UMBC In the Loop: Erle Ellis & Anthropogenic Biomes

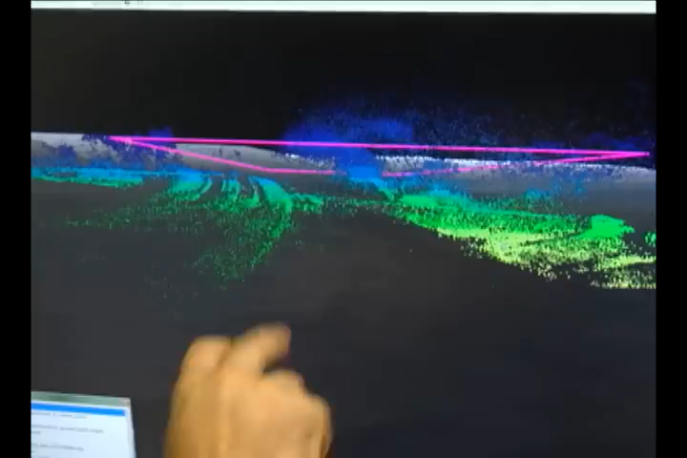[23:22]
We've actually shown this already of vegetation and buildings and all these things that is on the order of accuracy and
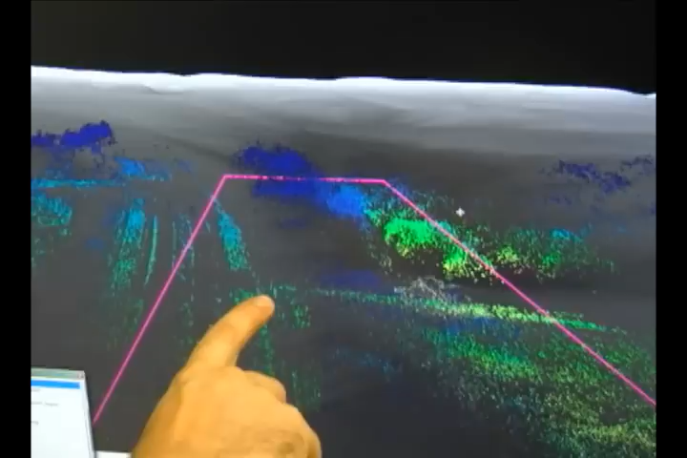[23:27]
depth of information that you get from these fancy devices that cost half a million dollars.